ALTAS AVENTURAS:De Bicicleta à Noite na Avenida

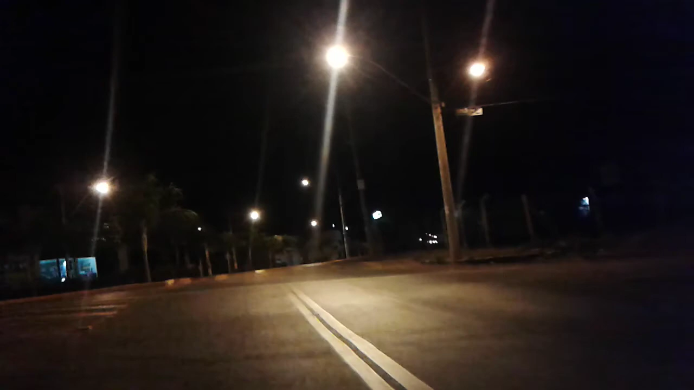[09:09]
Aqui é a rádio 102. Mais para baixo ali tem a 97.
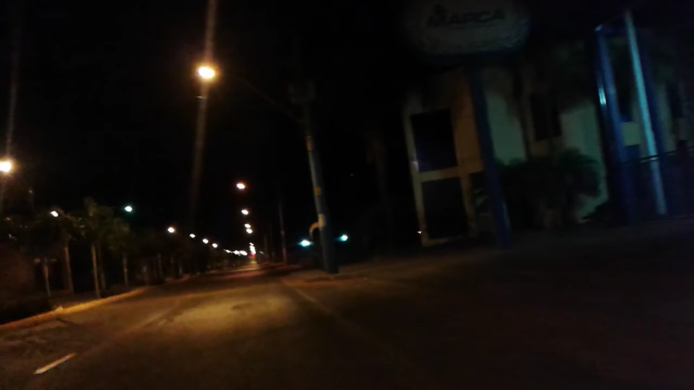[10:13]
Já curtiram o vídeo, criaturas? Curtam o vídeo da Desumilde, criaturas. Essa avenida aqui chama Avenida JK. Do presidente, né, gente? JK de Juscelino Kubitschek. Ali pra baixo tem uma rádio, outra rádio.